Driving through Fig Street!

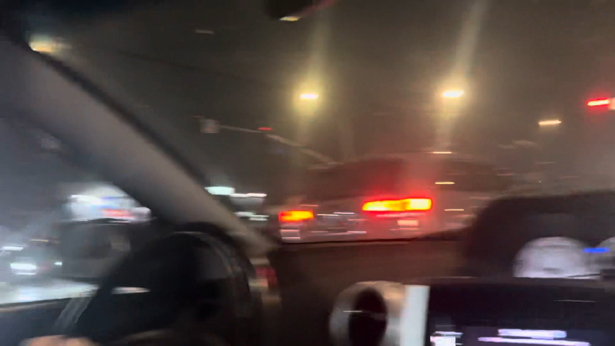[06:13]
Dude! Is he going north on Figueroa right now? Passing the Popeyes?